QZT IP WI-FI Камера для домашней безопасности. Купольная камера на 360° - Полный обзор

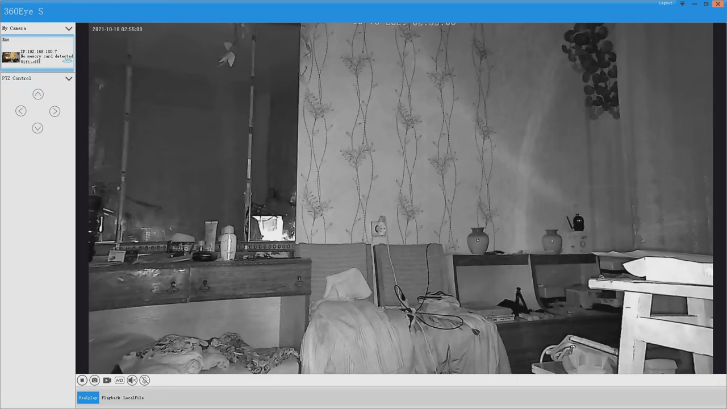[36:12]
Но в целом увидеть можно. То есть вот если там кто-то вот будет махать рукой там или что-то такое, все это будет видно. Соответственно, вам сразу придет оповещение о движении. Ну, естественно, картинка в ночном видении всегда хуже, чем в дневном. Вот. Не очень выглядит на самом деле.
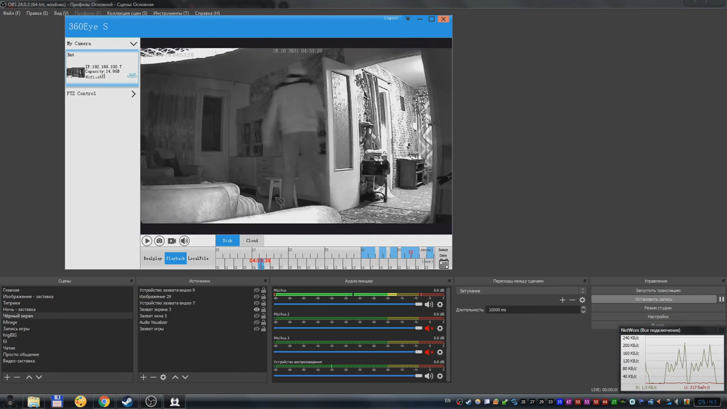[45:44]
Ну, либо как вариант еще не только на телефоне можно посмотреть, но еще на приложении компьютера. Тогда тоже звук слышен. Ну, как бы, ну, логично, да, если приложение, если камера записывает в этом формате и видео, и звук.